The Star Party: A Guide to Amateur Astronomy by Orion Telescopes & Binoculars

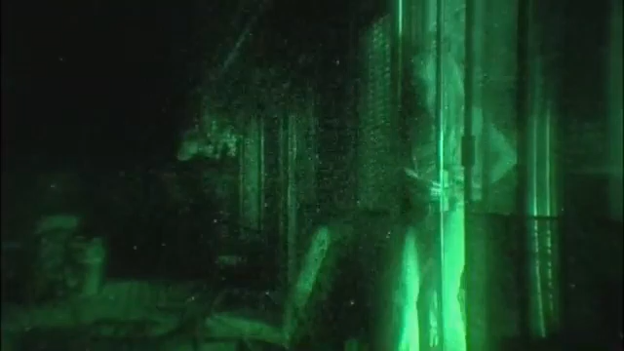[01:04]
Step outside from your nice, brightly lit indoor location into a dark night. Now look at the sky, just with your eyes.
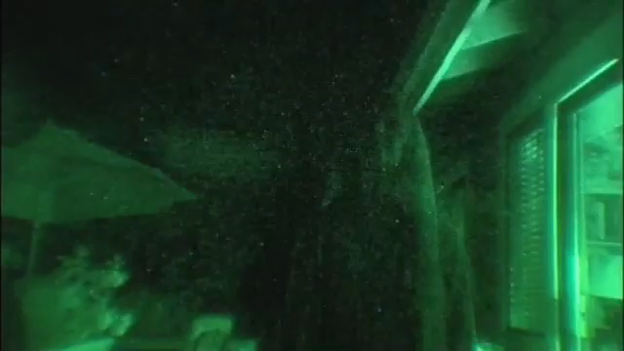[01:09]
What do you see? Probably not much, beyond the moon and a few stars.
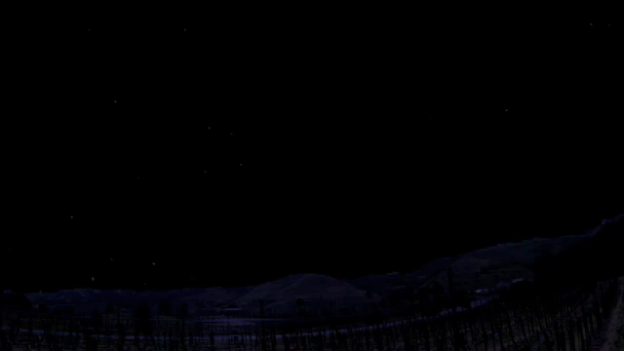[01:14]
Maybe a planet or two. But stay and stare for a while. In a few minutes, you'll see hundreds. Then later on, possibly thousands. What happened? Your eyes adjusted, and were able to fill in a picture of the night sky.
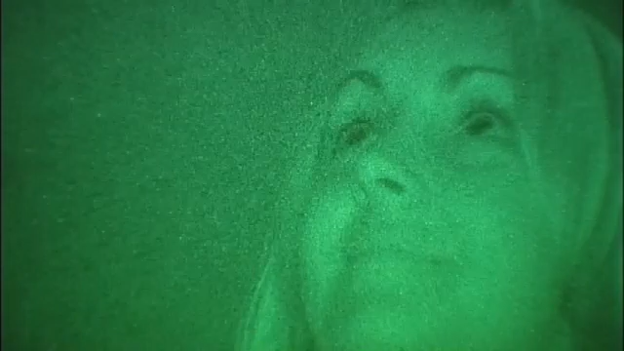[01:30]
That's what your telescope does for you. It collects more dim light in a shorter time than your eye could by itself.
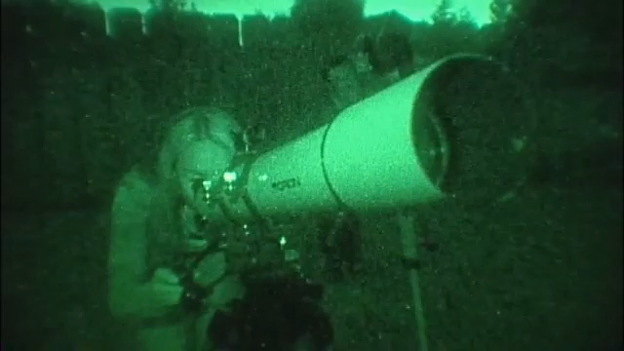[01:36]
A big light bucket like this one can accumulate enough dim,
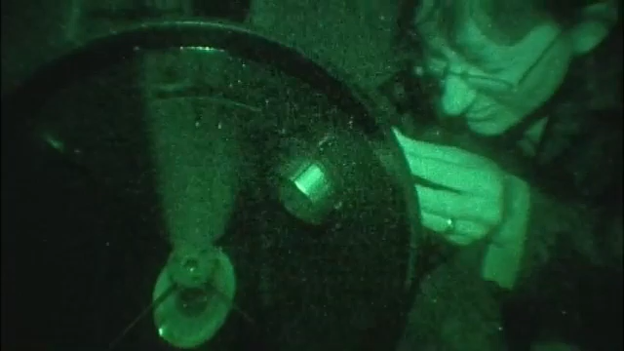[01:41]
old light to reveal some amazing large objects. Our galactic neighbor, the Andromeda galaxy, actually covers an area on the sky nearly six times wider than the full moon.